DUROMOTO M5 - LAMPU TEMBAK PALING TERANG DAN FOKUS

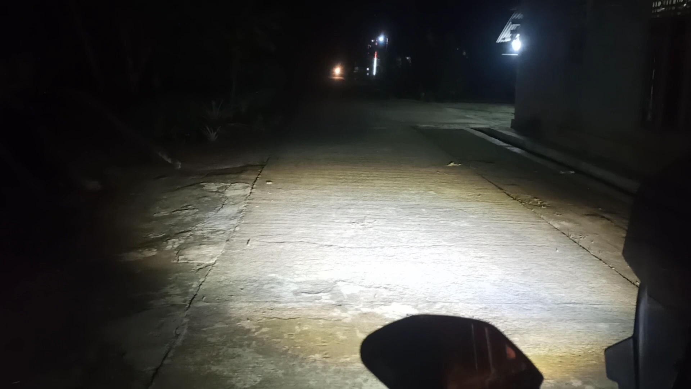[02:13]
ini apa Duromoto ntar dulu ntar dulu lagi ada orang tuh lampu tamanya Patin
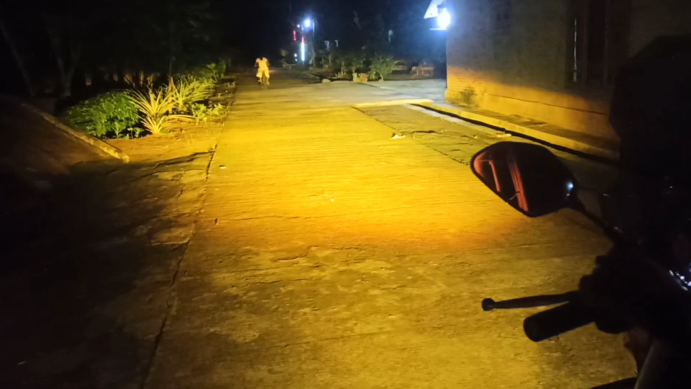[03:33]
lampu utama hidupin dah nggak ada apa-apanya kalah lampu utamanya coba putihnya um tuh lampu putihnya tidak kalah yang RTD M01 X nya kuning